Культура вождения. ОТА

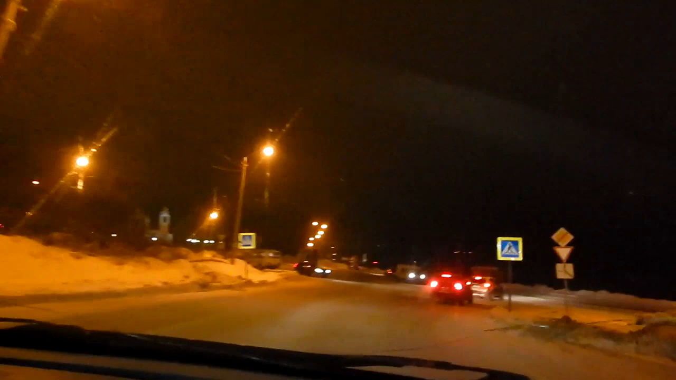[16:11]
опа поворот не включил я за ним стою оп оп оп оп сейчас бабах выключил поехал еще куда-то стекла запотели как включена стекла спар едет да ладно вот реально не видно сука не у меня за это горят а у меня тесто приборка то горит